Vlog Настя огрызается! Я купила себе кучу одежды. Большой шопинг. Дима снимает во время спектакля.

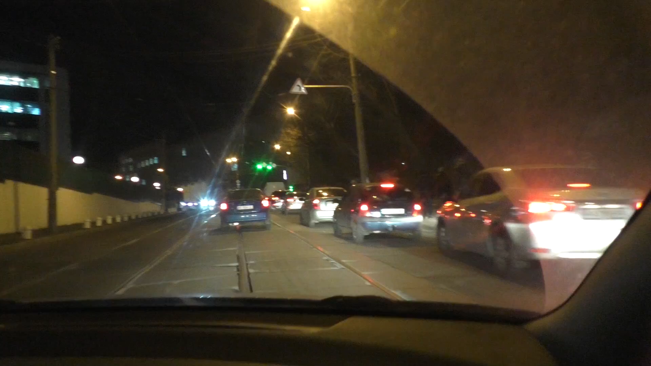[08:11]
Прекрасно А я еду на работу Димка на свое Я на свое Какие же в Киеве пробки Кошмар Этот час пик С 5.30 И до 7.30 До 8 Это, конечно, жесть